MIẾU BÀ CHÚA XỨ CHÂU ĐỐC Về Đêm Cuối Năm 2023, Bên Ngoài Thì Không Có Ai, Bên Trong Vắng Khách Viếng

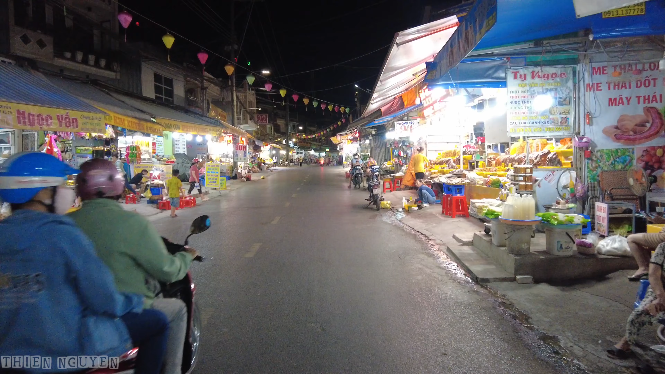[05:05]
này là cuối cùng là giống như có Thiện với Nguyệt đi thôi á. Không có một ai luôn còn toàn là người bán không nè.